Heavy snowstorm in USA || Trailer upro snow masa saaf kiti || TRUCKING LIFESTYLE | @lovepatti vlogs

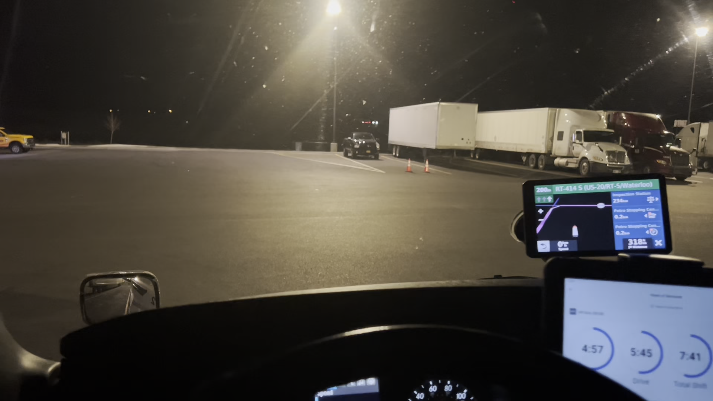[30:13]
चलो लो बी जी आप गए नैगरा फॉल वाले बार्डर से बफलो वाला बार्डर इन्हू कहें तो इतों अपना रह गया वेख सकते बार्डर अपना रह गया वा 4.8 किलोमीटर
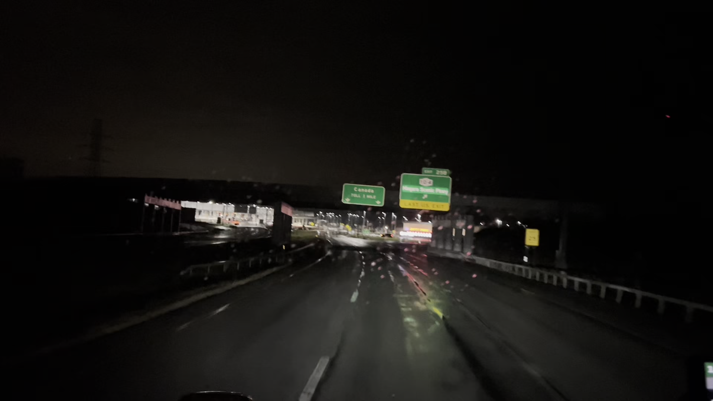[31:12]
लो बई आप बॉर्डर वाला ब्रिज चढ़न लगे नैगरा क्विंस्टन लिविस्टन ला ठीक है जी तो